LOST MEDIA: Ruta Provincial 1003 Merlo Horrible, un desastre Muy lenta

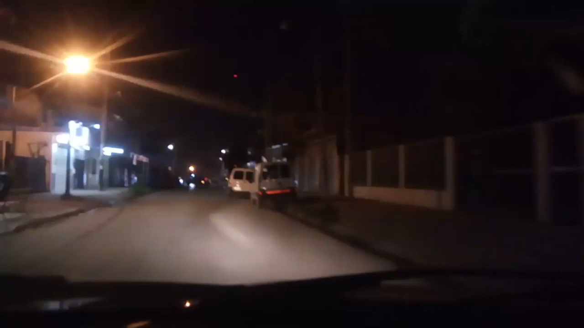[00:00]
En la calle O Barrio Es Marlo Este estúpido viene con la... Un día tendrán que hacer un compilado de estúpidos con las luces que te encandilan O sea, poner pausa y filmar cada vez que aparece uno Yo tendrán todo el día tocando, sacando y poniendo pausa Sacando y poniendo pausa Todo el día no, toda la noche Bueno, y esta es... Voy a doblar a la izquierda
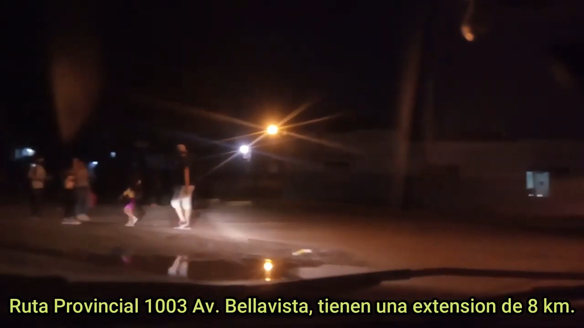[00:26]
Sentido Ruta 21 Esta es la Ruta 1003 No sé qué es lo que tiene de ruta porque está destruida y no podés ir a más de 40 porque
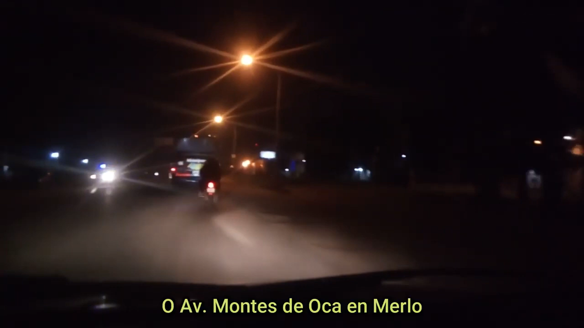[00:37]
Pero esta es... Ruta Provincial 1003
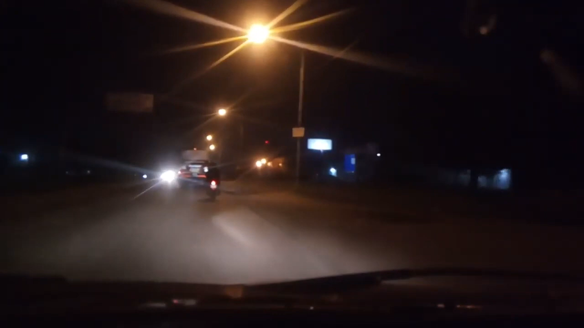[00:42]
Mugre de la Mugre En Marlo es esto Ahí están los de las luces, mirá Mirá, mirá, mirá Yo no puedo...
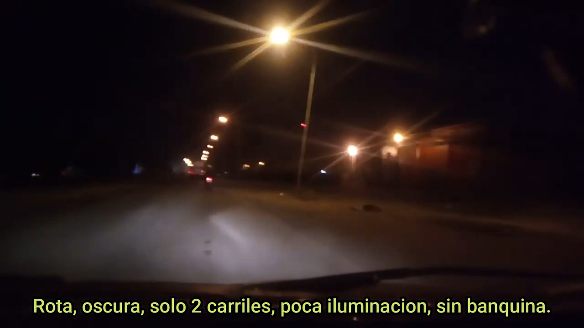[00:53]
Hay una palabra que lo describiría justo pero no se puede usar en el siglo XXI Por lo menos de manera pública Yo no lo puedo creer No lo puedo creer
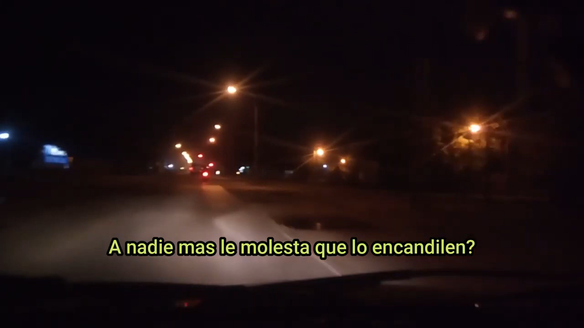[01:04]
O sea, no ves a los otros... O sea, o a ellos, no sé O yo tengo un problema a la vista, capaz y me molesta a mí, capaz que no le molesta a nadie más Y soy el único estúpido al que le molesta Entonces...
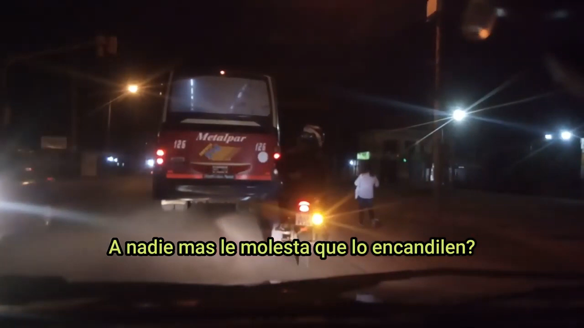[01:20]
Tengo yo un problema Pero no entiendo A nadie le molestan las luces Solo a mí Porque te das cuenta Si vos te molestan las otras Entonces lo primero que haces es mirar tus luces A ver si vos estás haciendo lo mismo O le chupo huevos, no sé No, la gente acá Tiene una mentalidad Una ruta, mirá Hace cuánto estoy parado acá Ruta
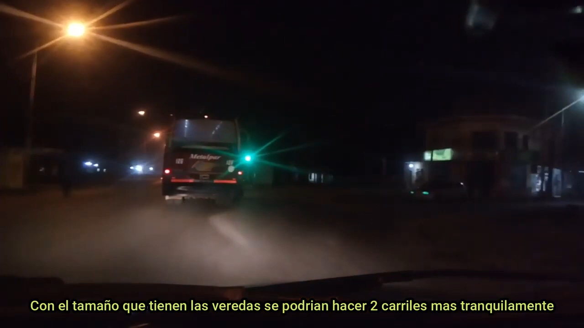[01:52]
La vereda es bien gracia No existe, son todo tierras Qué asco
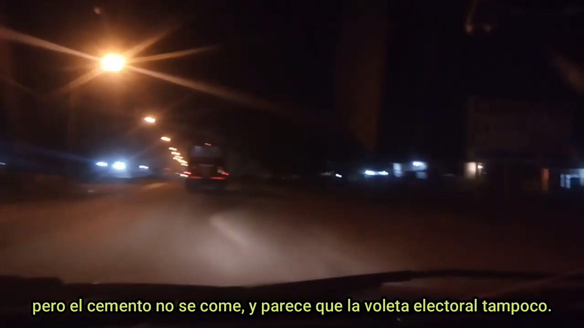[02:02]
Hay como una neblina Aparte de toda la mierda Que están quemando por todos lados O sea A dos por tres encontrás un fueguito ahí ¡Predá fuego, loco!
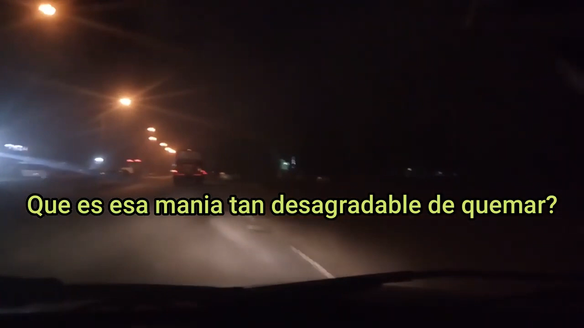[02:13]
¡No te prendes fuego vos!